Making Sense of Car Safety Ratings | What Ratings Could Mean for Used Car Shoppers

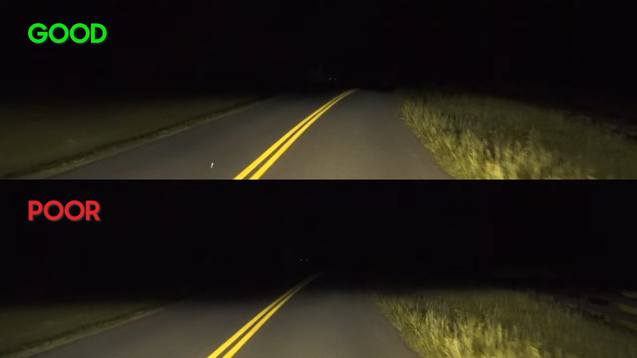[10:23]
Those brighter lights and their improved visibility result in fewer nighttime single vehicle crashes and can especially be helpful if you live where there aren't a lot of streetlights.